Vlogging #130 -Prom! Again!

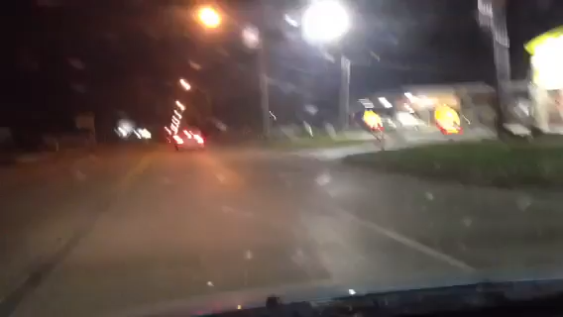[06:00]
Just get over in the other lane. Okay. No behind me. No. Nope. It's okay. They can live. You cut them off anyway. There's no one behind me. Speed limit's 35. We're going 12. YOLO!